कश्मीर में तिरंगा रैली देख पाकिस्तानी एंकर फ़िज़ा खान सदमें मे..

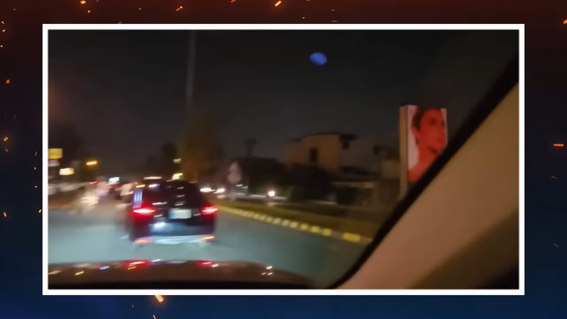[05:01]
ये आप देख ले अंधेरे अंधेरे, ये पूरे लाहौर की सूरत हाल है।
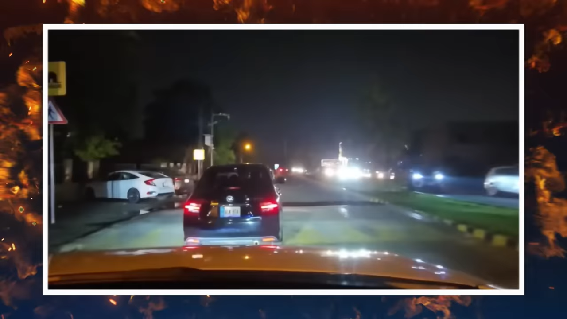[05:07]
आज थोड़ी सी बारिश हुई है, 14 अगस्त है, थोड़ी सी बारिश हुई है और पूरा लाहौर इस वक्त अंधेरों में डूबा हुआ है। एंड आई एम श्योर बाकी शहरों की भी यही हालत होगी।